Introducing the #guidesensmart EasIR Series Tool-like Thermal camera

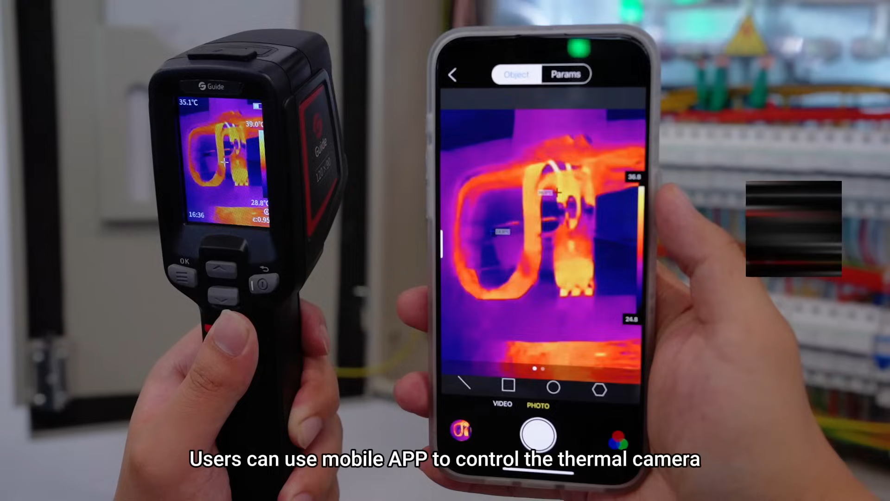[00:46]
users can use mobile app to control the thermal camera in real time via wi-fi connection
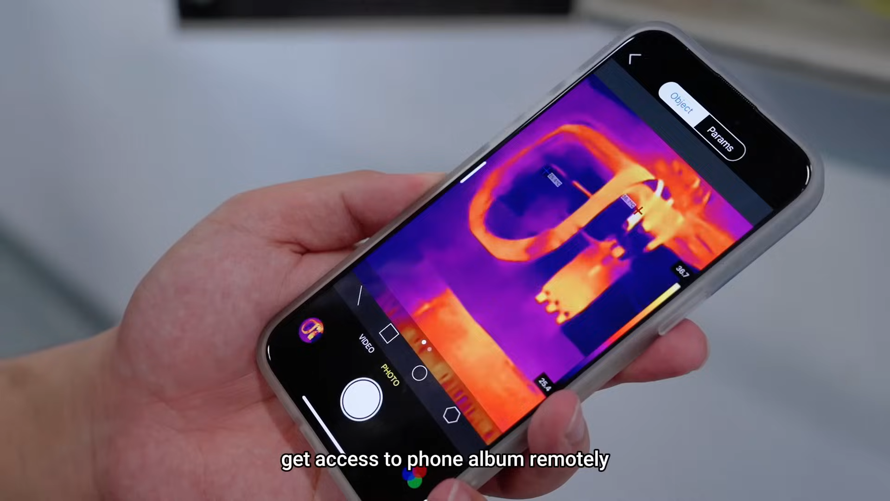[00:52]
get access to phone album remotely and share conveniently rugged and durable dustproof and waterproof